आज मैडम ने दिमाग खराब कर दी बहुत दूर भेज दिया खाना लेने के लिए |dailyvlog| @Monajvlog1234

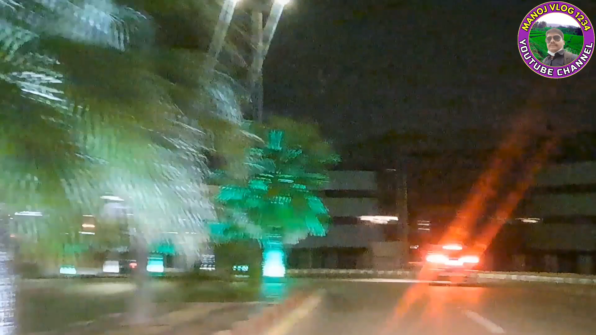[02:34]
और आप लोग देख सकते हैं आप यह राज्टे में हूँ आप मेरे को भी नहीं मालूम है मेरे को क्या लेना है आप लोग को मैं पीडियो में जरूर दिखाऊंगा क्या लेंगे
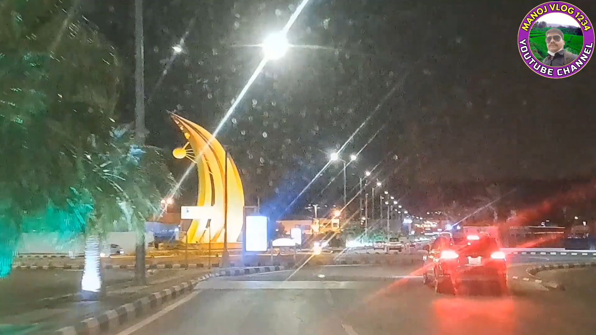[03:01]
इधर है इधर दववार है यह बहुत फेमस दववार है
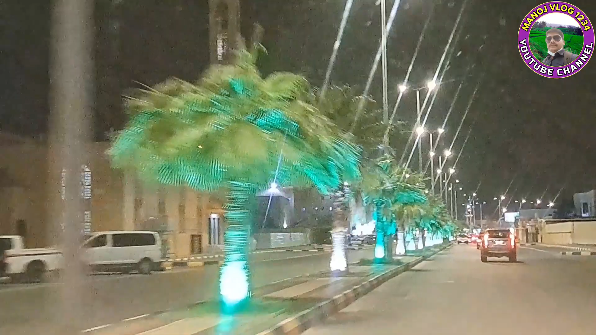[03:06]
इधर देखिए कुछ नहीं है देखिए खंड़ार जैसा दिख रहा है
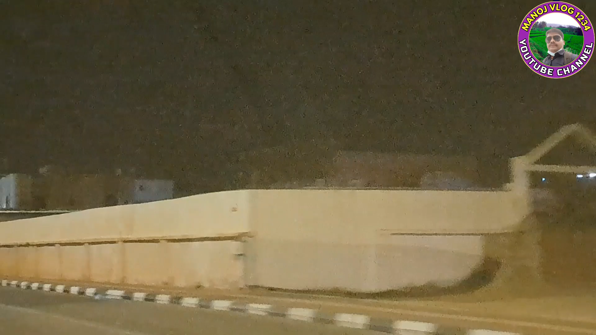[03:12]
तो फ्रेंड मैं अभी इधर रुका हूँ सिगनल पे और इसके आगे है अकारिया यानि मोबाइल की दुकान
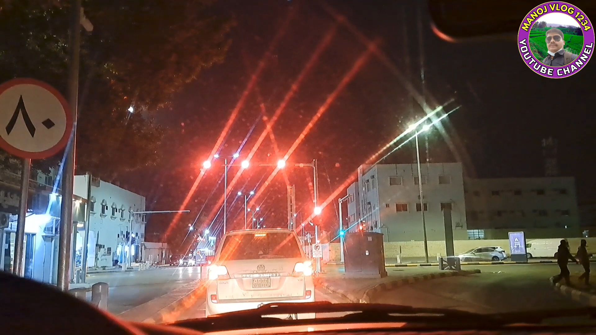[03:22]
हम चलेंगे वहाँ पर मेरे दूसरे मोबाइल का एक चार्जर भी लेना है तो चार्जर में चलिए सिगनल खुल गया
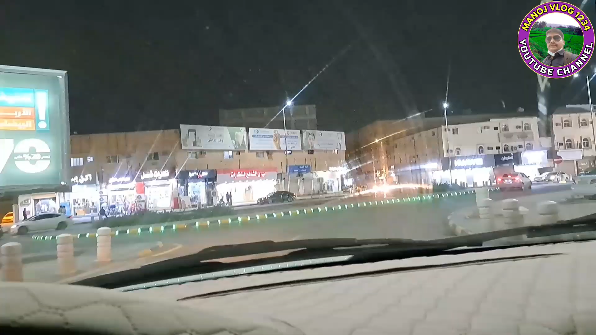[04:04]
फ्रेंड आप हम फिर से जहां पर जाना है वहाँ के लिए निकल गए हैं है और देखिए एए जो है न एव पुरा देखिए मोबाइल का ही मार्केट है यानी जिसको भी जो समानدا चहिए
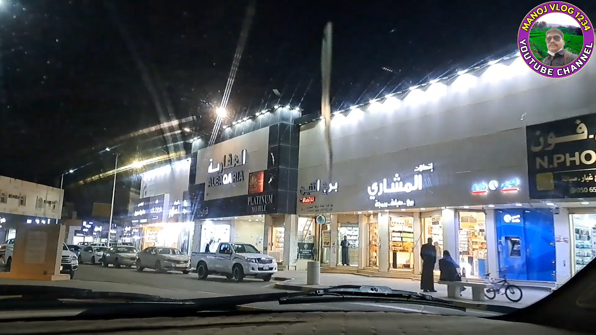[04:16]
मोबाइल चाहिए चार्जर चाहिए जो भी चीज चाहिए यहां पर आना पड़ता है नहीं तो छोटी छोटी दुकाने से
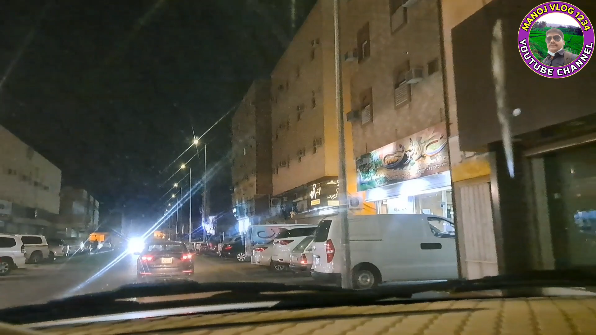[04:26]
पड़ता है यहां पर क्योंकि बड़ा मार्केट है और सब चीज मिल जात
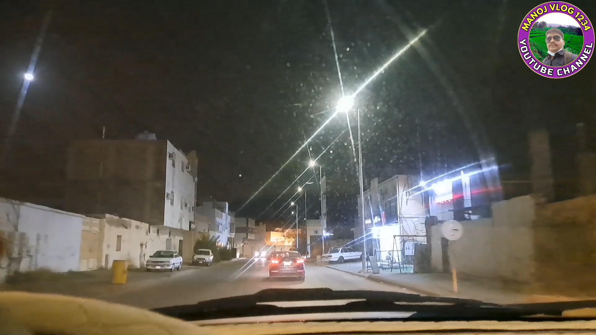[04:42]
कि इदार कि थोड़ा उतना लाइट ओगर का वो सिस्टम नहीं है कि आप लोग देखी सकते हैं कि देखिए सामने से एक गाड़ी आ रही है एक गाड़ी जा पाएगी यानि एक जाएगी और एक आएगी ऐसा ही है